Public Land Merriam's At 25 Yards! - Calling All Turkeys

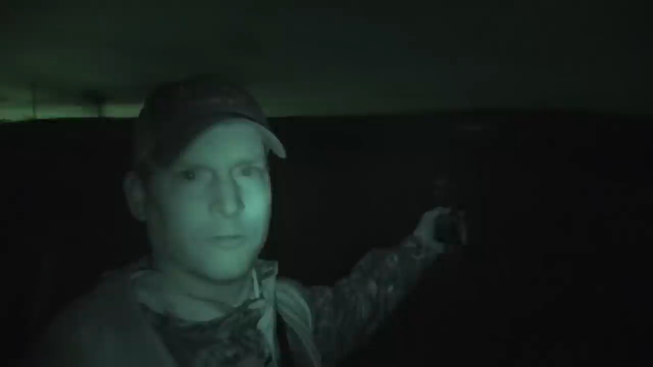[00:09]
My truck's parked right there. Never been to this place, just parked there, waiting for it to get daybreak.